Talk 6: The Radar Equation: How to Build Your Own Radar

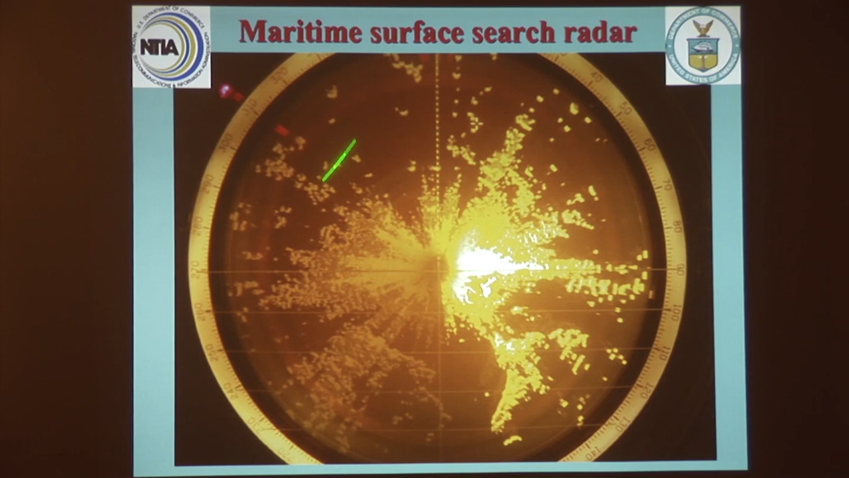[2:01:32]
You want to suppress this. One way to suppress this is to raise the threshold of your detection so you don't see the clutter, but then, of course, a really small target could disappear, so there's no free lunch. So, again, this is why people do things to try to get rid of clutter otherwise.